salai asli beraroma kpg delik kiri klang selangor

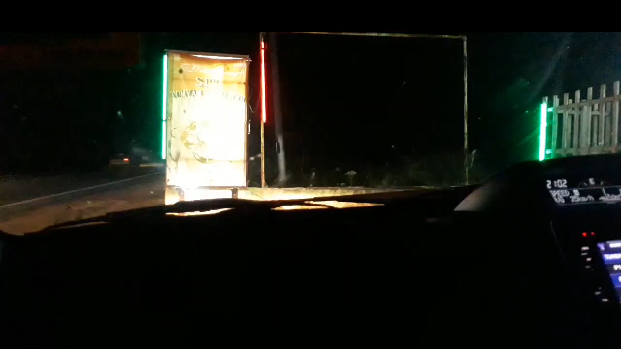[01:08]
Oke kawan-kawan, ini sudah pukul 9,
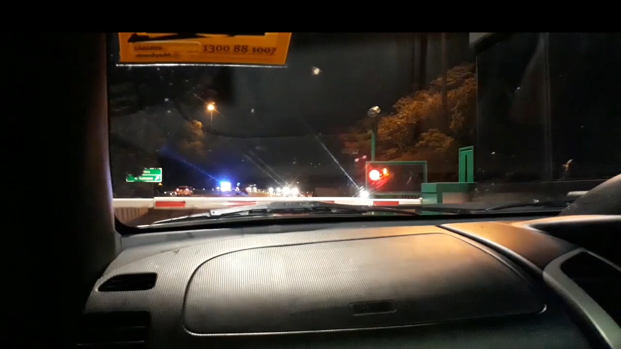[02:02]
Sekarang kita sudah sampai di gerbang tol Pedas. Oke kawan-kawan, kita sudah masuk jalan tol. Kita ambil arah ke Kuala Lumpur.
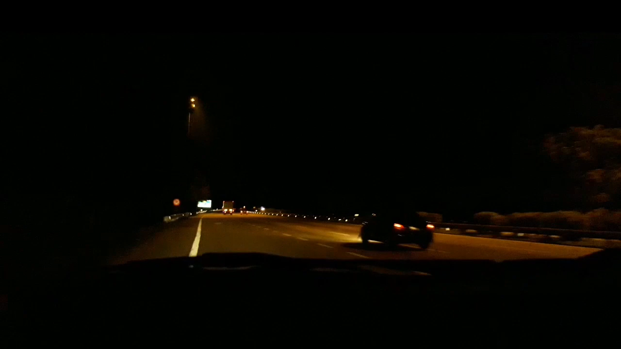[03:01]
Oke guys, kita sudah memasuki jalan tol, jadi ikuti terus perjalanan kita menuju ke Klang Selangor, oke? Oke kawan-kawan, kita sudah di tol Bukit Raja.
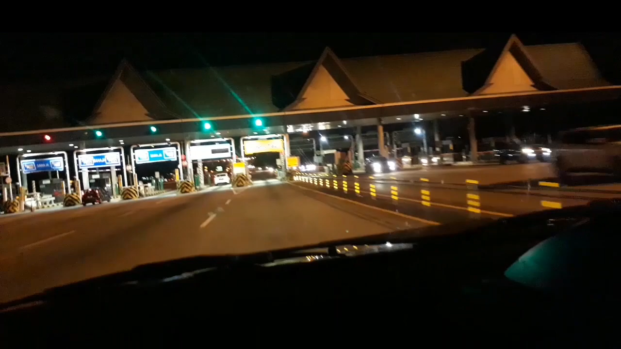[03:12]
Oh, pakai smart Eji.
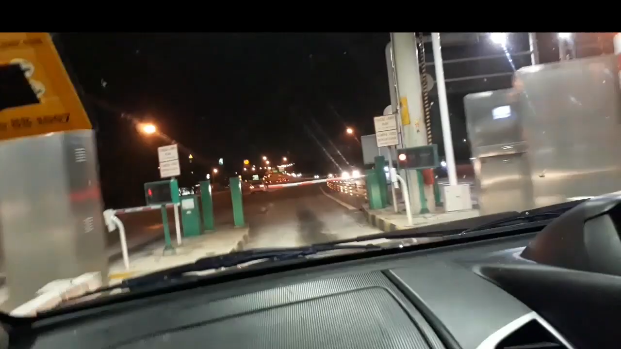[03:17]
Oke, kita udah nak sampai ya.
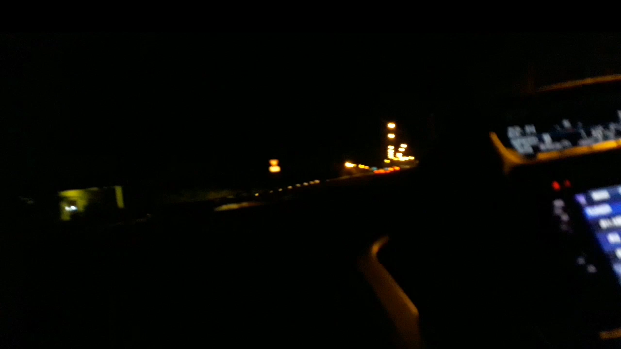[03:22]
Ini dekat Sungai Pinang. Sungai Pinang ya? Sungai Pinang. Sungai Pinang. Jambatan Ketiga Klang.
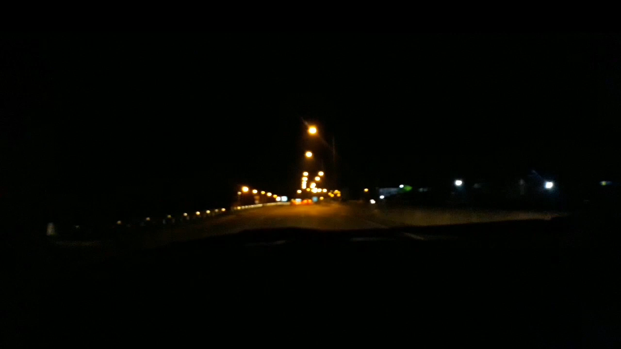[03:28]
Jambatan Ketiga Klang. Suasana kawasan Klang dengan tempat ini kita kawasan Klang. Kawasan sebelah kawasan kiri adalah kawasan Bandar Klang.